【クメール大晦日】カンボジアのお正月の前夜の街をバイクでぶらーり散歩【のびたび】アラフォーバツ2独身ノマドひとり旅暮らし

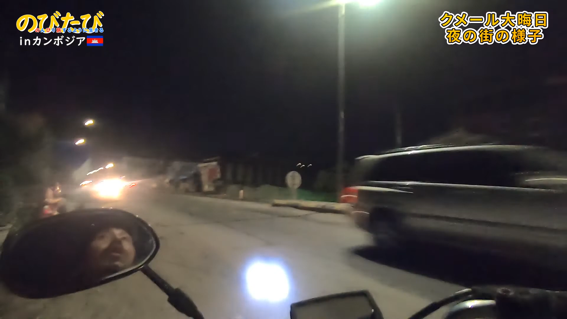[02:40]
で、えーまあ静かな感じやねこの辺はねはいはい非常に鈴鹿な
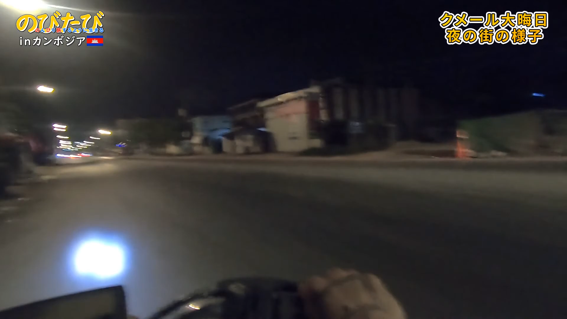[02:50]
鈴鹿な感じがしておりますまあまあお店屋さんは営業しておりますわな普通にえーまあまあなんか特別っていう感じがするよねこの辺うんうんカンボジアの国旗が道の両脇にたくさん並べられておりまーす
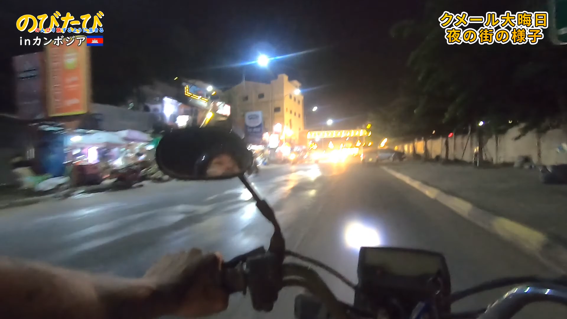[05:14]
別に飾り付けっていう感じがないのかなぁ安全のためのやつかなはいで、ドリアンまでやってきましたお店もそんなに人が多いわけでもなくドリアンランドアバウトおードリアンランドアバウトあのー12月31日去年の大晦日はかなりここ人多かったけどねなんか誰かの誕生日や
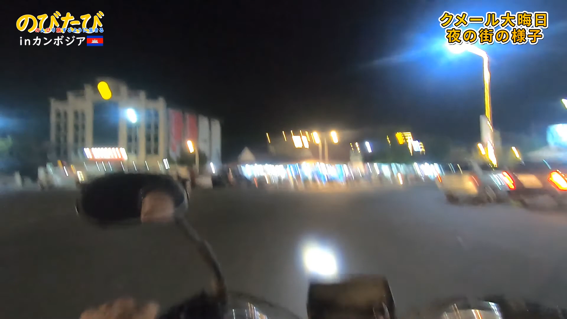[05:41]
誰かの誕生日がお祝いされてるあ、こっちこかさっ、昼間通った道とこっちは同じ感じやけどねあ、すーげーやこのお店もめちゃくちゃ水鉄砲売られてるやんごっついやつ明日かなぁメインは水水掛けのなんか5日間盛り上がるみたいなこと言ってたんやけどオーナーは
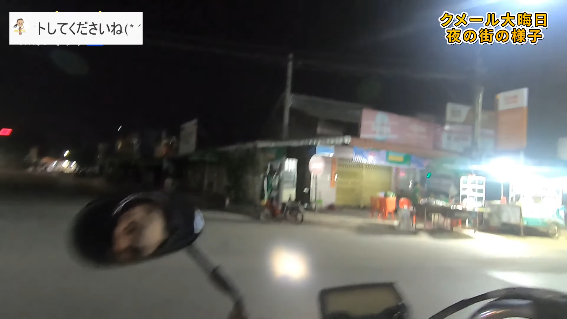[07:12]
あー夜の市場こんなんですわ静かこんな時間まで果物屋さんやっとるんやね昼間とえらい違いえーと夜の迷宮市場入ったらめっちゃ怖そうやねんけど
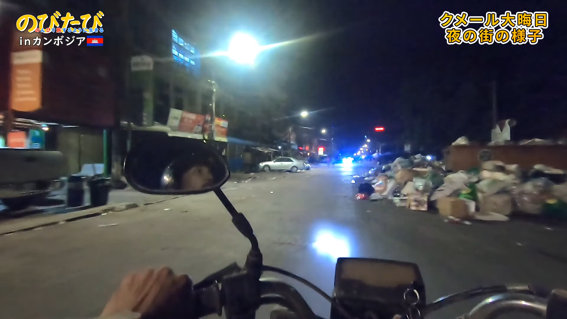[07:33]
ゴミの山毎日回収しに来んのかなすごいねーえぇーとくさいほーほーほしたらーちょっとどうやるなこっから川沿いまで真っ直ぐ行ってみようか今回はんあーそんなに人全然おらんよね人全然おらんやっぱ今日はそんなに騒ぎ夜じゃないんや
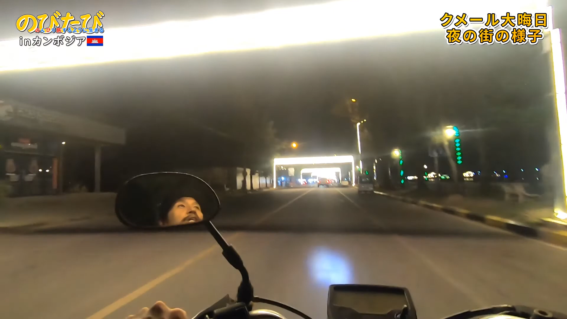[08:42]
ルミナリエみたいなってるールミナリエは懐かしいーはい皆さん関西の方は
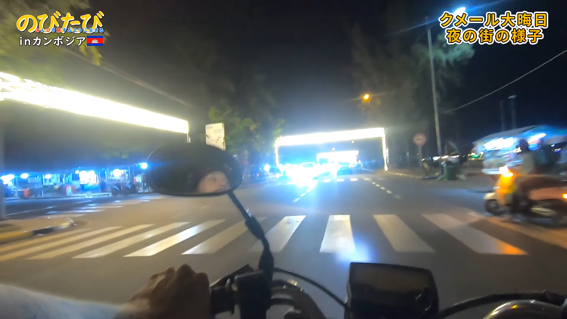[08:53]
皆様お馴染みだと思いますがルミナリエみたいになってまーすルミナリエも1回しか行ったことないし今まだやってんのかなあれえらい昔に1回だけ行ったことあるけどうーんうーんうい人やったなードリアン屋さんが多いねー全然やっぱあのー12月の大晦日とは
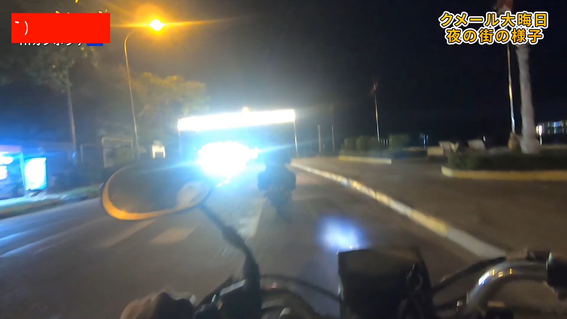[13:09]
この先はちょっと盛り上がっとんかなあの屋台がね、洋さん並んでるとこでーすまあでも普段通りっていう感じするねはい
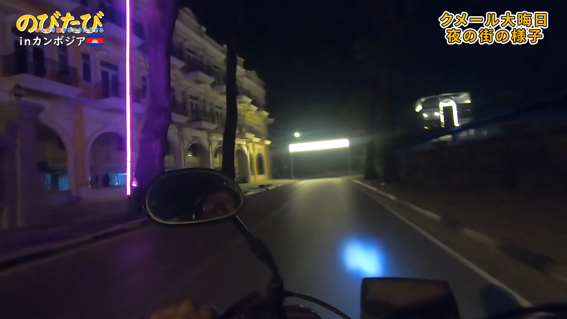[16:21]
一回ここであのーライブ中人とおしゃぶりになって雨宿りした作りかけのホテルまだ作りかけやな完全に高地止まってんのやろなえーここらもね全くこんなあのー電飾電飾のアーチなかったのにあー大体の道にこれが取り付けられてるすごいね
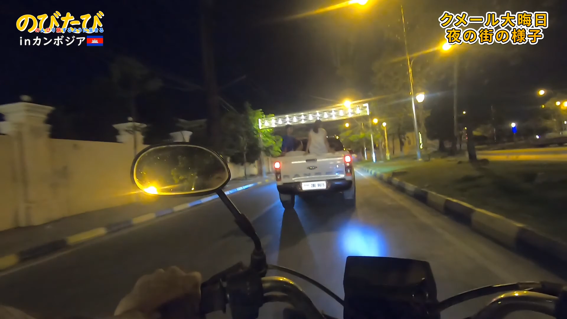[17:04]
レンジャーがありますフォードレンジャーっていうのかなハス池のハスがほとんどないねベチャっとなってハスの時期じゃないのか浮きになったらハスが元気になるのかな観光遊覧トラックやったんかな結構ポリスがうろうろしてるねはいまあそのような感じで
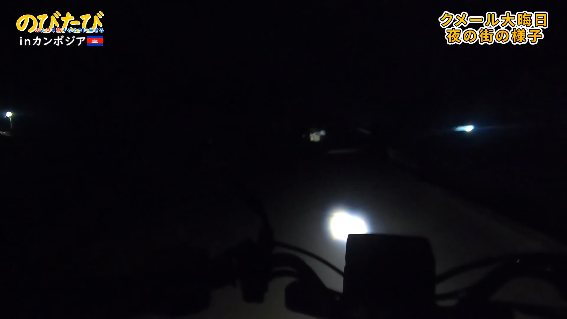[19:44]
暗っこわっ暗いよ怖いよ天気良かったら星がきれいに見えそうだけどあ、でもそんなに天気悪くないぞそんなに天気悪くないけど星がそんなに見えてないはいってな感じで戻ってまいりました
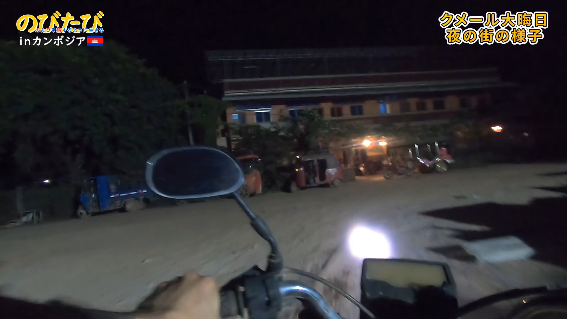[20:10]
いやでもなんかフルブッキングとか言うとって明日正月やのに全然静かやぞ大丈夫なのか